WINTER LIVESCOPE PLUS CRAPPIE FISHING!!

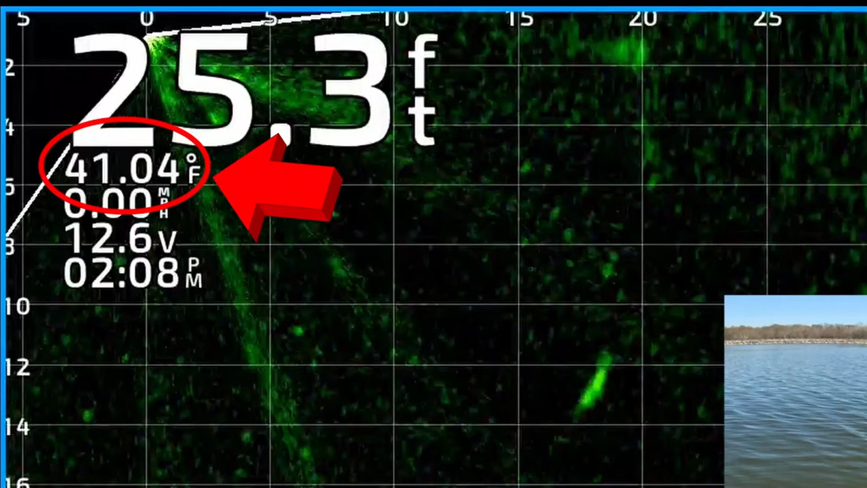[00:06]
On screen: depth 25.3 ft, water 41.04°F, speed 0.00 mph
The surface temperature of the water is 41 degrees and the crappie were sluggish but we ended up catching some nice ones. I had to try a bunch of different jig weights and colors but we got them to bite. I'll show you just how I caught them. Thanks for watching.
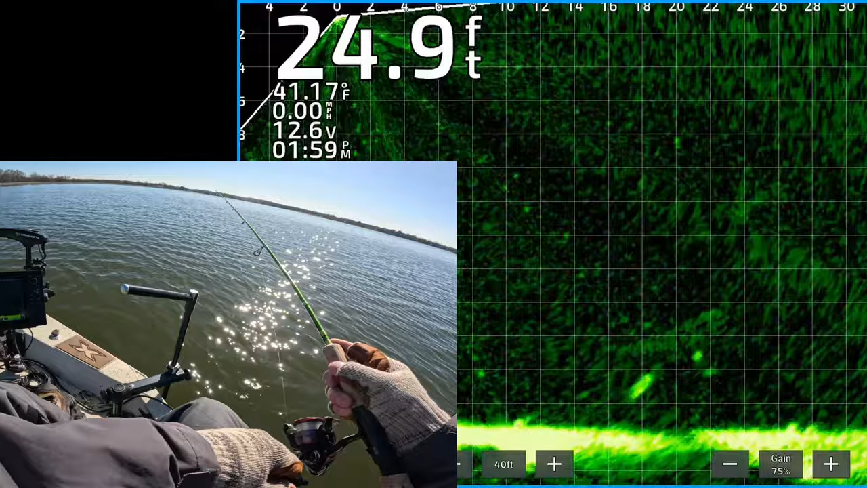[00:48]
On screen: depth 24.9 ft, water 41.17°F, speed 0.00 mph
So there you see my jig coming up on a nice fish about two feet off the bottom.
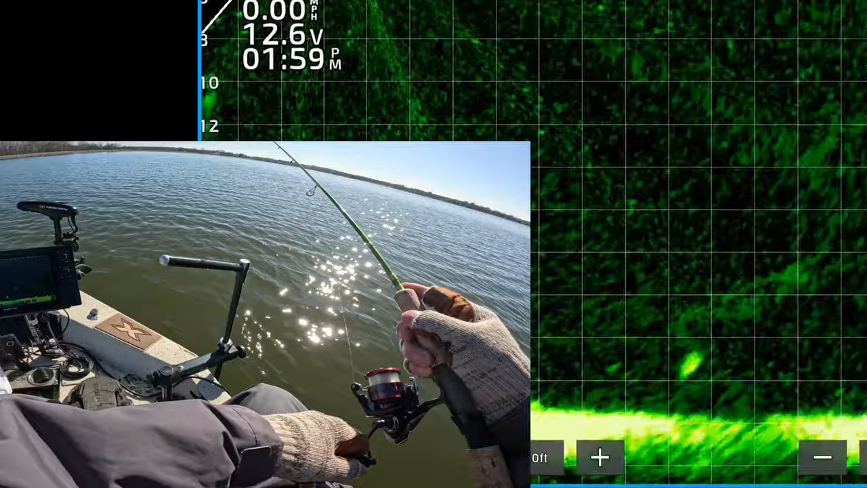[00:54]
There's the weight above the jig right on top of the fish right there and he didn't turn so I'm dropping it down to the bottom. Fished those bumps along the bottom. That bump right there is a fish just coming above it. He turned but he didn't follow it. So now I'm just dragging that jig above the bottom. There's one just came up and ate it. This is a great winter time pattern. A lot of times you'll drag it on the bottom won't even see the fish but they'll come up and eat it and you can put a lot of fish in the boat.
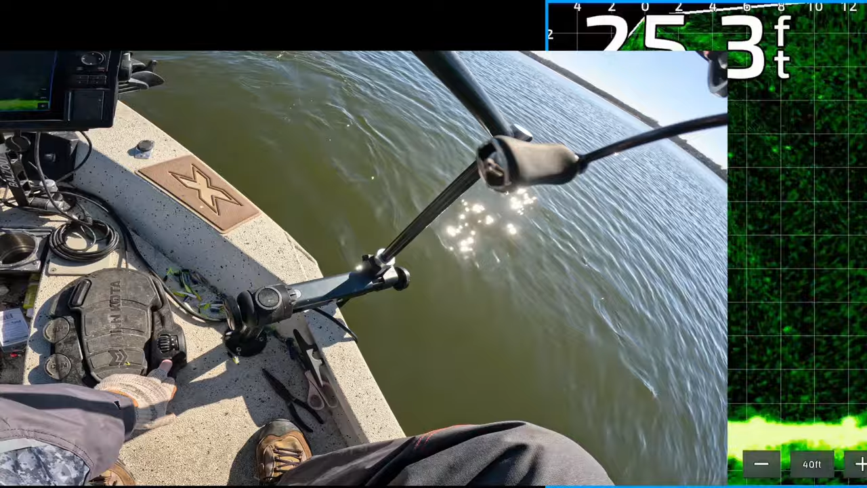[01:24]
They'll surprise you. You won't even see them on the bottom but they'll come up and
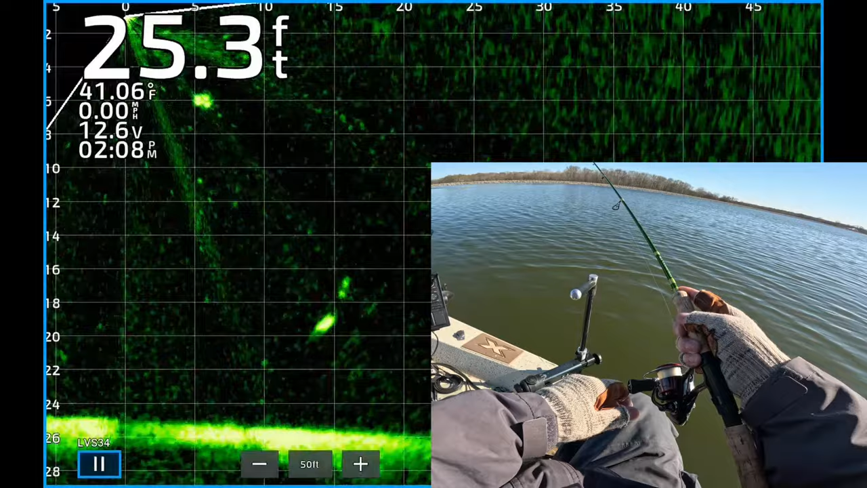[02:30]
On screen: depth 25.3 ft, water 41.06°F, speed 0.00 mph
Alright there's a nice looking fish about 19 feet deep. There's my cast coming down through the water column. It's about to drop right on top of the fish right about now. Got to be as smooth as possible when you're presenting your bait. A lot of times you'll only get one shot. That fish was not interested so I reeled it up.
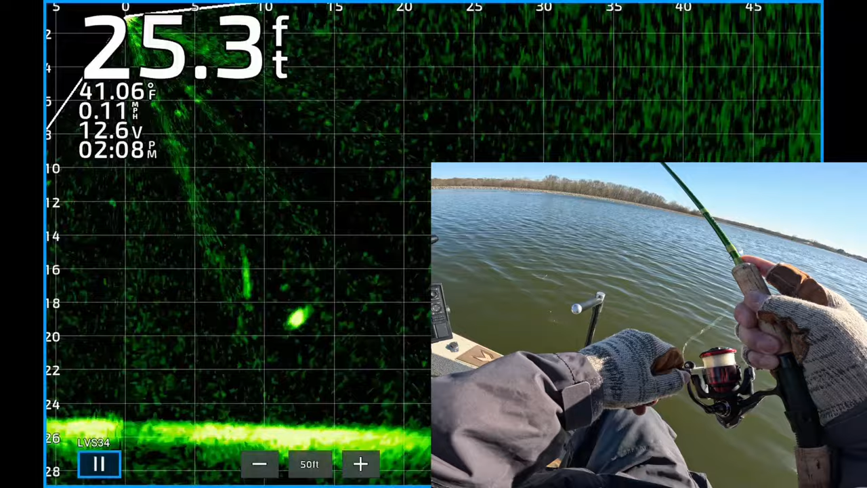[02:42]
On screen: depth 25.3 ft, water 41.06°F, speed 0.11 mph
Cast it back out there. Sometimes you get a second shot at them like this fish. And had to move my transducer. Now you see the weight and jig coming down. On top of the fish. So this is my second shot at it. Let's see if he'll eat it. Got to twitch it a little bit like I did just there. He turned. He's locked in. Boom. Got it. Yes. That is so much fun. Sucker right 10 feet out.
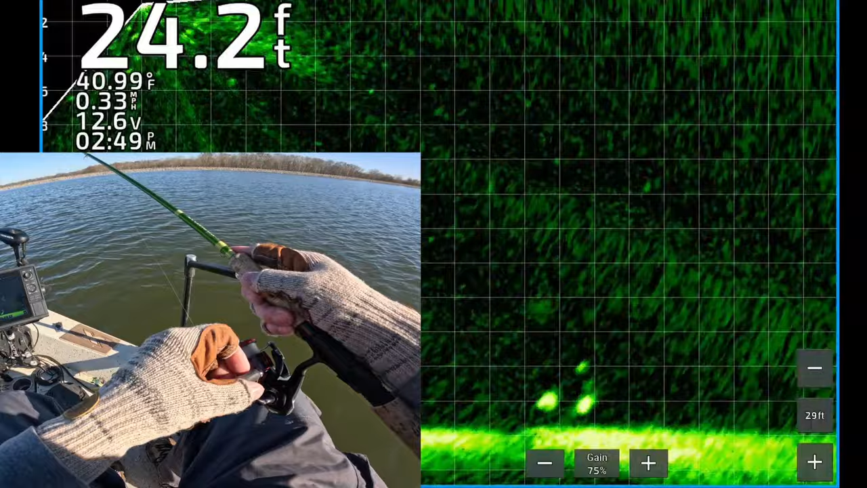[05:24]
On screen: depth 24.2 ft, water 40.99°F
About to come on top of it. Let's see if he'll eat it. First one missed it. Probably didn't see it. Now there's the second one. He saw it. He's turned. He is locked on. Oh he missed it. Keep it right there. He's still following it. Boom he got it. There he is. Found him. Oh that's a crappie.
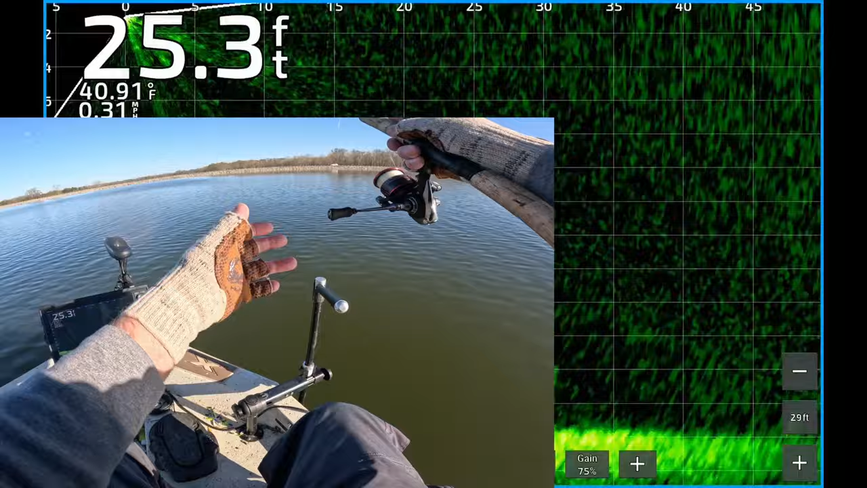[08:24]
On screen: depth 25.3 ft, water 40.91°F
There's a couple nice looking fish. Two, three feet off the bottom. There's my jig dropping down to them. You can see the jig is dropping through the water column. A little bit faster. Those fish weren't interested.
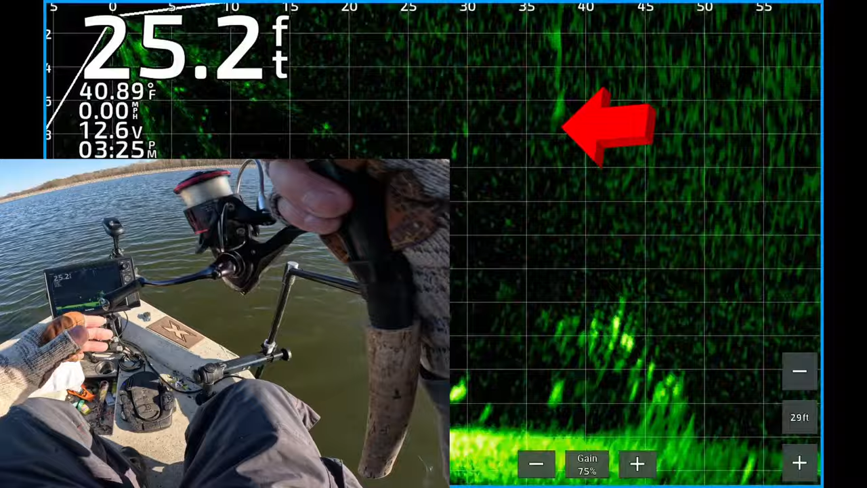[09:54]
On screen: depth 25.2 ft, water 40.89°F
And there's a couple of nice looking fish.
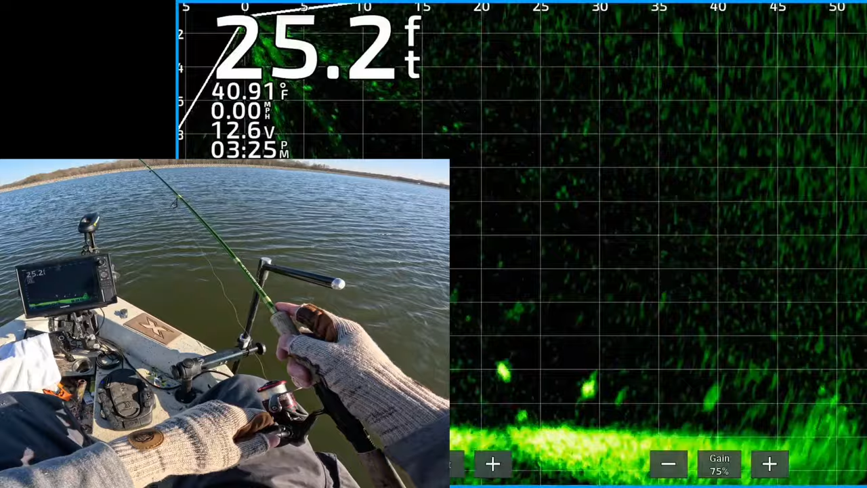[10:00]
On screen: depth 25.2 ft, water 40.91°F, speed 0.00 mph
Two or three feet off the bottom. There's my jig and weight.
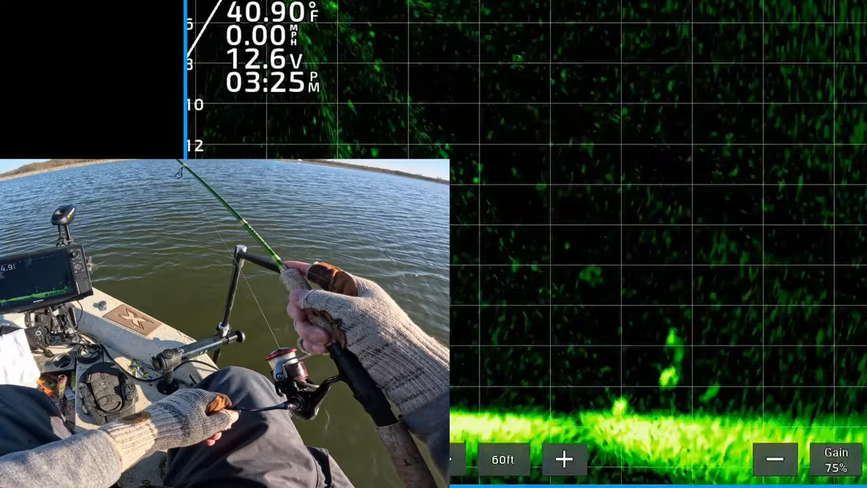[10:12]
On screen: water 40.90°F, speed 0.00 mph
Got to bring it right above him. Try not to touch him. There's one on the bottom. Oh he turned. He's got it. You got that one? Yes. Right there on the bottom. Get up in the boat little fella.